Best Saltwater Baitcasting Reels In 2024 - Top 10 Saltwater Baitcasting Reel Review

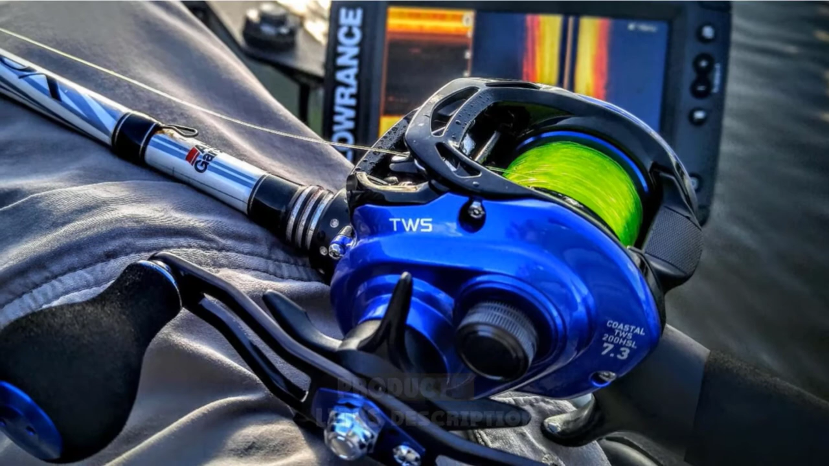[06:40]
The aluminum frame boasts an anodized coating that protects it from saltwater. Plus, the sealed ball bearings won't let water inside, keeping the reel smooth at all times.